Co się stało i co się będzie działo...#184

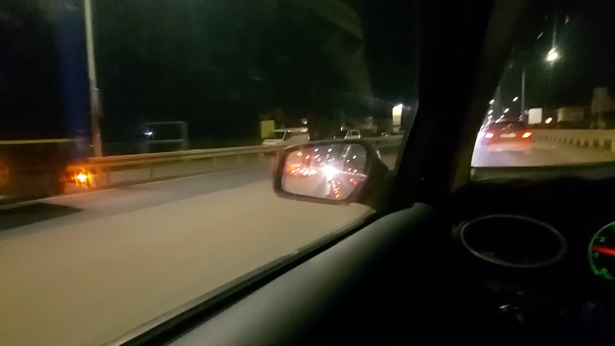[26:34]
Opuszczę O, tu już nawet chyba Policja No, to tym bardziej Dobra, sekundę Dobra, jestem z powrotem Nie wiem co się tam działo Ale Policja była Jakaś stłuczka musiała być No, także wynajęliśmy halę No taką dosyć dużą Wydaje się w dobrej cenie Z ochroną już Bo to taki Część firmy Firma po prostu Większa firma wynajmuje sobie Część swojej hali Obcym firmom